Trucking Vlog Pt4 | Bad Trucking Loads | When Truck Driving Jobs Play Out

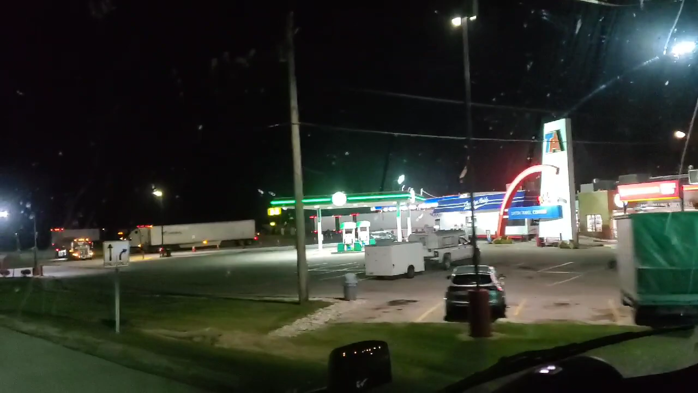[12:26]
come on tia you gotta have some parking now
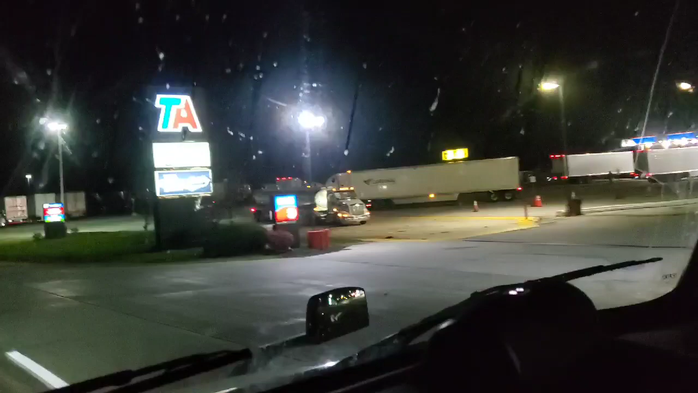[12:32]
well i'm not seeing anything but this is a pretty big truck stop so
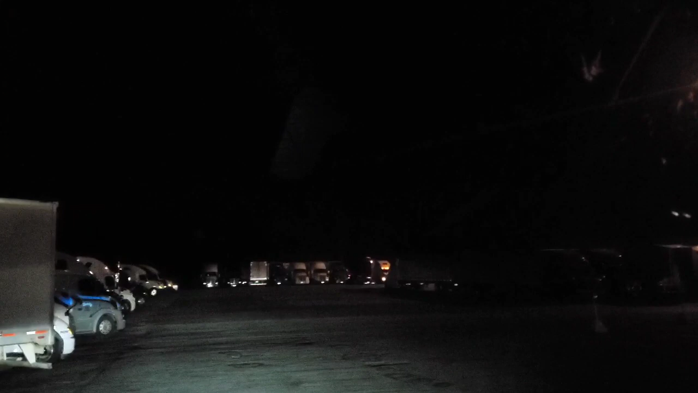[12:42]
surely we'll find something look over there do you see anything over there uh i hope we find parking here because i'm down to eight freaking minutes on my log as you can see
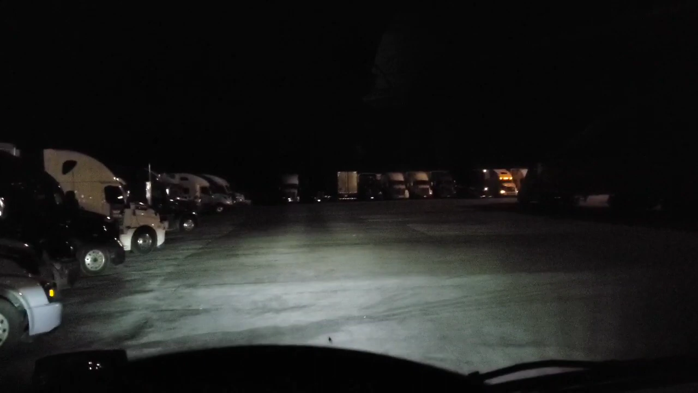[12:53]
yeah i got some spaces there got some spaces there we got plenty of parking out here
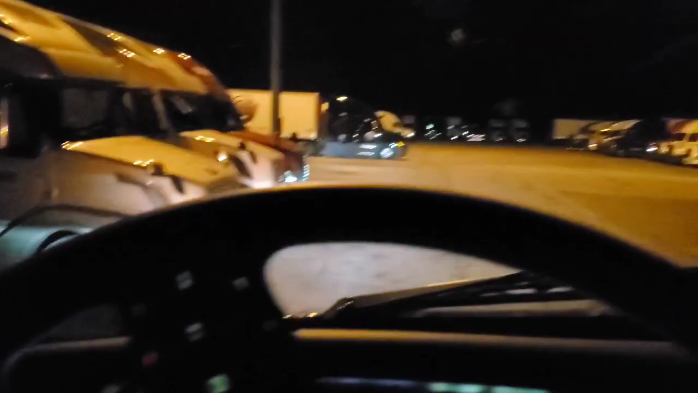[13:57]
all right we're gonna shoot it into that one right there we're gonna shoot it into that one right there hell yeah baby hey can y'all see that back there that trailer that's backed up right